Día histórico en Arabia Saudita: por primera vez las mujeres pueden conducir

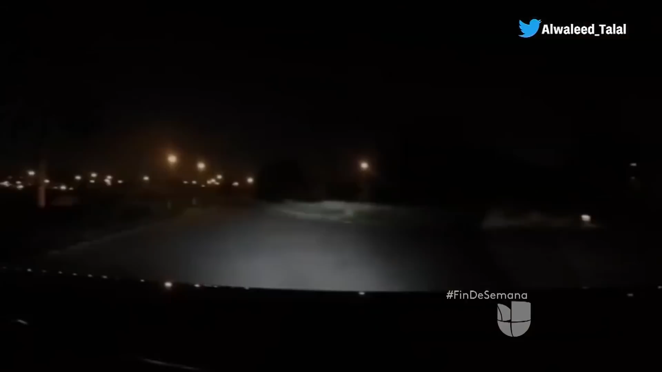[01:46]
Tan pronto la ley entró en efecto, el príncipe Al-Walil Bin Talal publicó este video de su hija trasladándolo a él y a otros en un vehículo.